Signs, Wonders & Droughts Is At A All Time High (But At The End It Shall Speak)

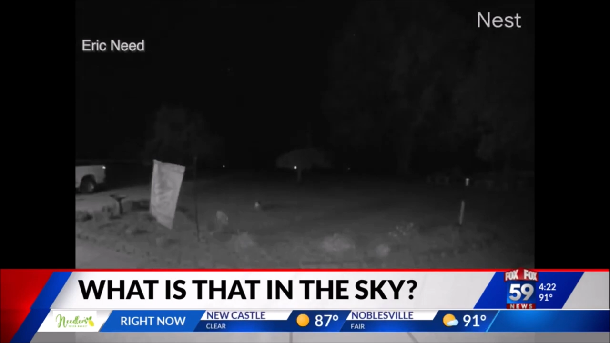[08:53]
Now, Purdue astronomy professor Raphael Lang says the object is something known as a bolide. So that means a fireball, or as Lang calls it, quote, a shooting star on steroids.